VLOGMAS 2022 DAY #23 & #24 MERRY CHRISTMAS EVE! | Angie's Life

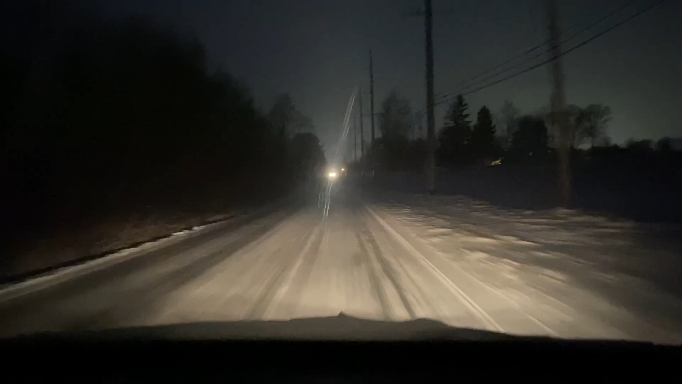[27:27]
on our way to nana we're on our way to nana's for christmas eve it's 6.03 and it's still like super cold and icy and crappy but yeah
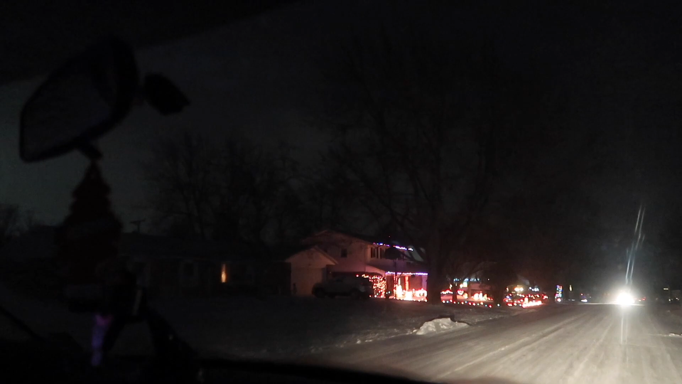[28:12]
i wonder if mailman can see these lights roll oh wait i guess
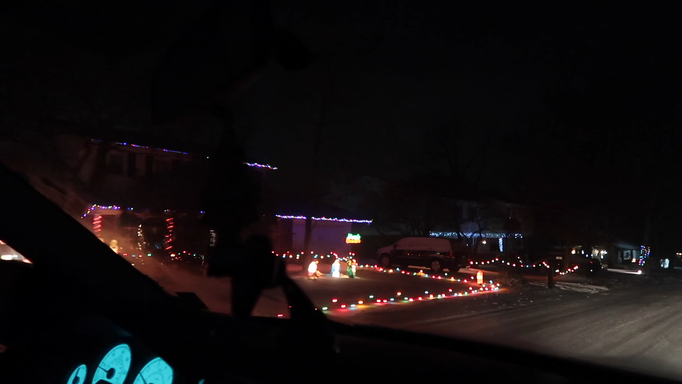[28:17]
they don't have to go up to the house okay they trip over the lights that people like line their yards with santa sighting news up